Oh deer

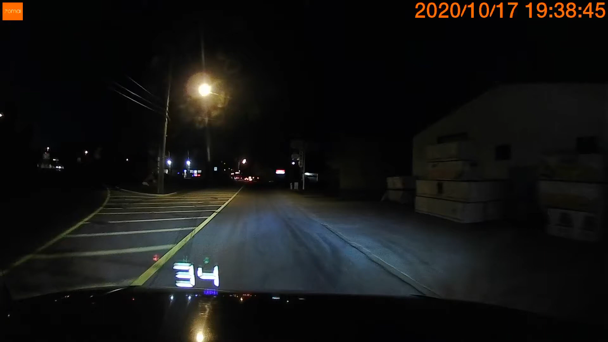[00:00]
That was close. That was a deer! Yes, that was a deer. That was my anxiety right there, man. I couldn't have missed it by much. Oh my God! Wow.